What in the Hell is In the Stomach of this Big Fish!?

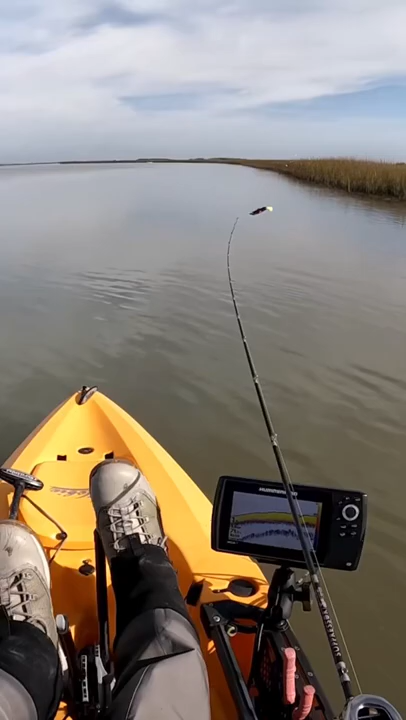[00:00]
there we go nice oh nice trout good trout oh yes come on buddy i got you holy smoke that's a big freaking we're